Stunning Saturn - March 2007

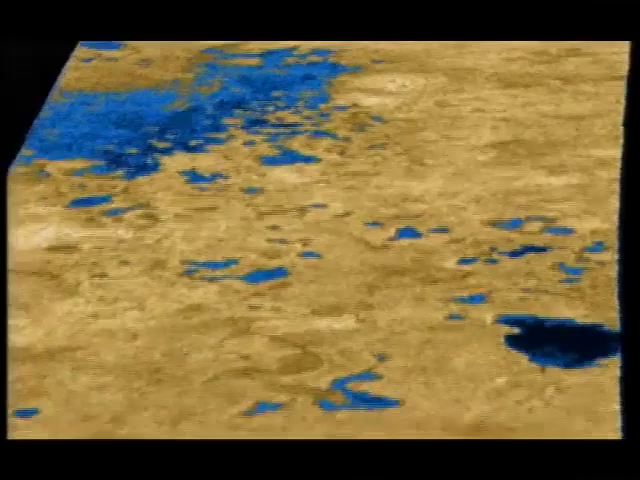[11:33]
Here we can see it. It's a false colour image, because what we're seeing is a radar echo of the surface. What do you guys do the colours mean? It's the amount of radio energy that's reflected back from the surface. The yellow, first of all? The yellow, those are bright regions.
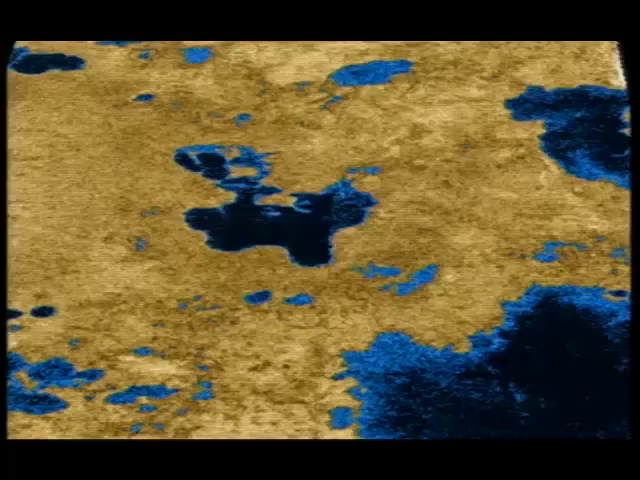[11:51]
Now that's thought to be the underlying icy material. What are the light blue areas? The light blue areas, we think, are dried up regions.